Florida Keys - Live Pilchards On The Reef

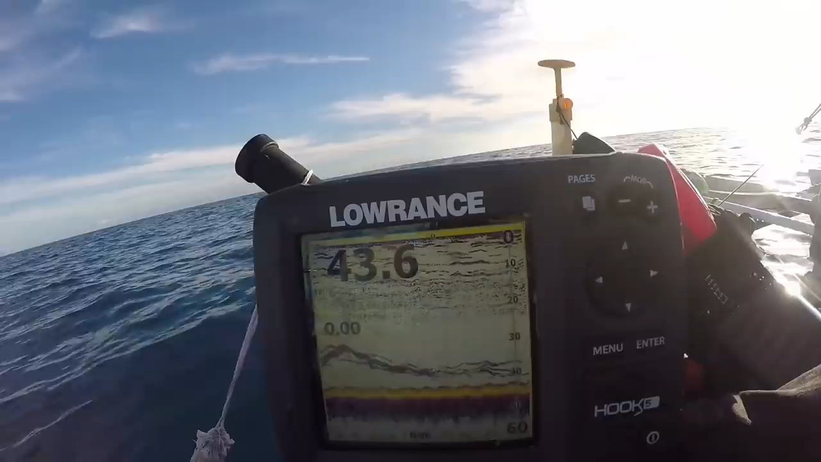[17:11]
Some schools have moved in. I think we're going to get a lot of action here. Just that chum going right up that stupid anchor line.